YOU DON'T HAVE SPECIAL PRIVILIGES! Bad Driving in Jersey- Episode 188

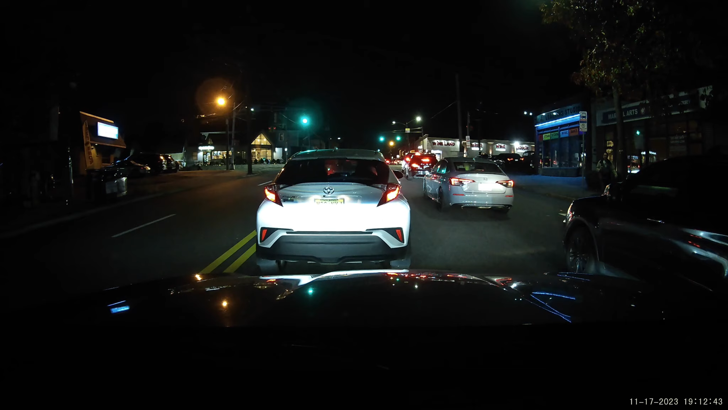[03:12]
Whoa, ambient! Whoa, ambient! You have to speed right up. Yeah. Aren't you still?